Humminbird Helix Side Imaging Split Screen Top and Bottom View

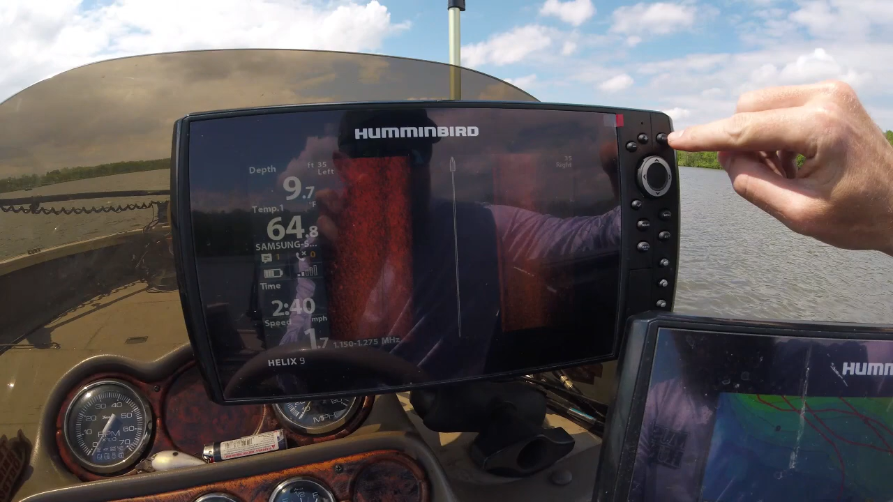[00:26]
we're gonna do is hold the view button down we're gonna get an extended view menu we got sonar
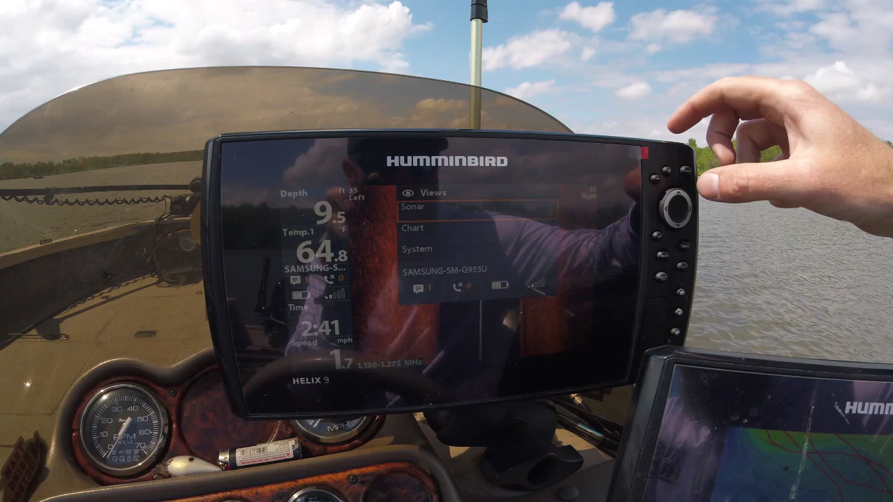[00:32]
right here we're gonna click the arrow to the right we're gonna go on down
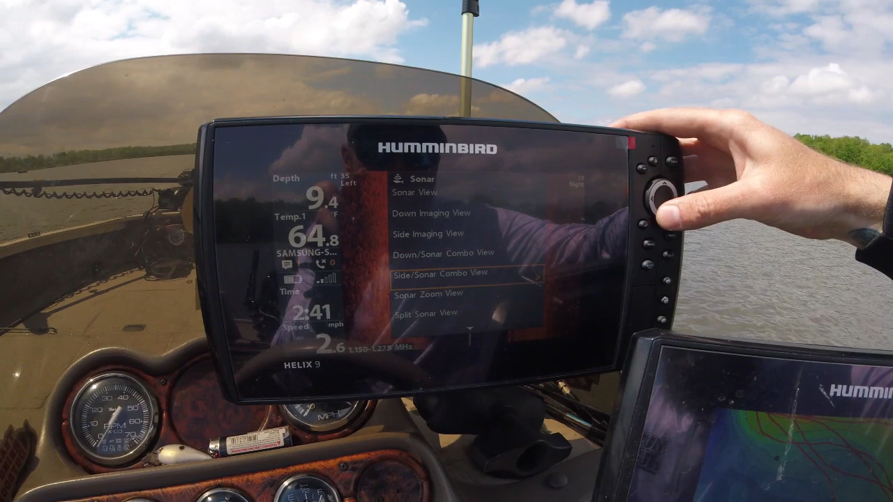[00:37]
On screen: speed 2.6 mph
to side-by-side combo
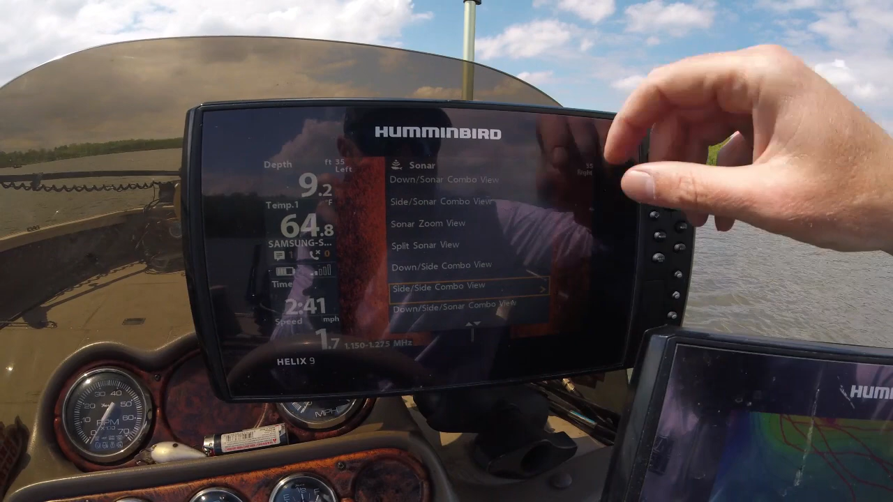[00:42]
On screen: water 64.8°F
view arrow over to the right now you can see the side imaging picture has a
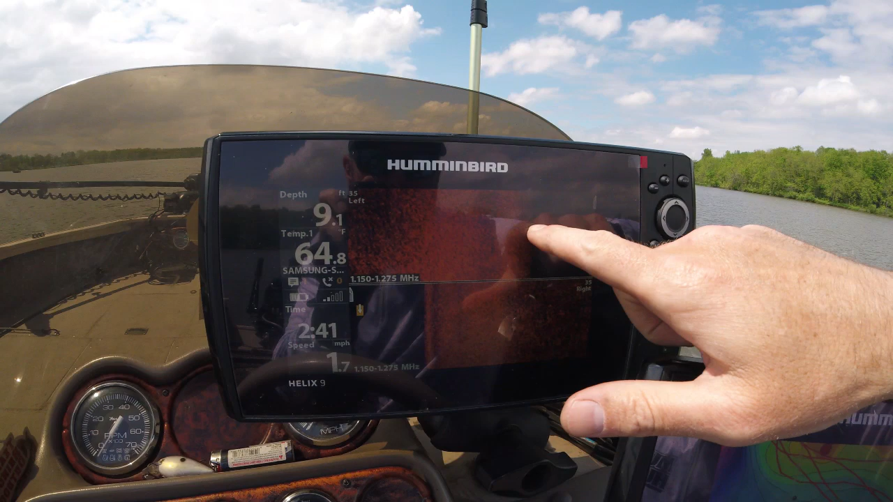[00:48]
On screen: speed 1.7 mph
much greater distance for that 35 foot to the left and 35 foot to the right that's gonna give you a
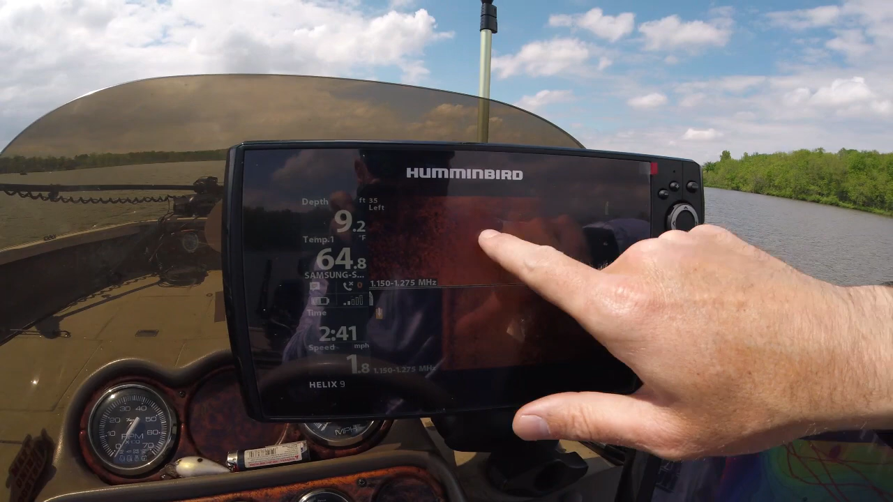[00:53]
On screen: depth 9.2 ft
much clearer picture of fish and weeds and everything in between this side imaging menu it's